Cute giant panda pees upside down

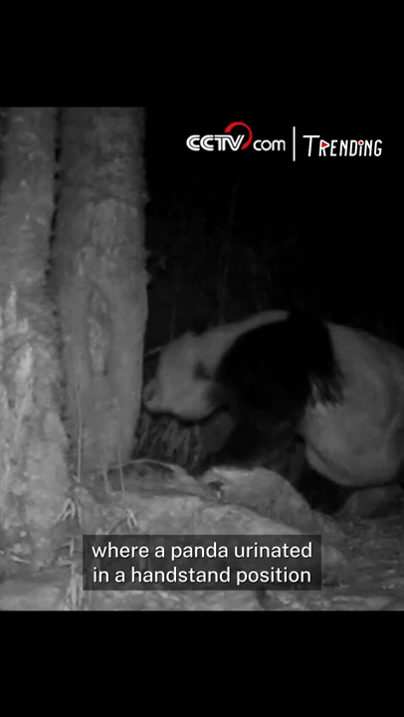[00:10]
An impressively bizarre moment was captured on camera where a panda urinated in a handstand position and cocked its leg to pee like a dog. The strange footage was captured by an infrared camera in a nature reserve in southwest China's Sichuan province.
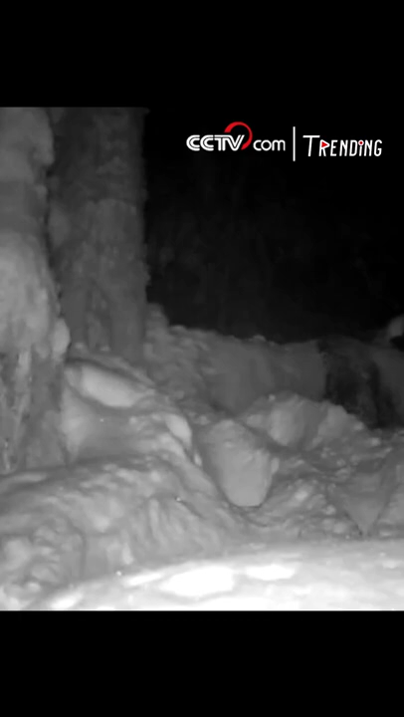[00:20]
The purpose of this gymnastic feat is that the upside-down panda can get his stream of urine higher up a tree to show off its strength. The staff say the higher it urinates, the more powerful it is.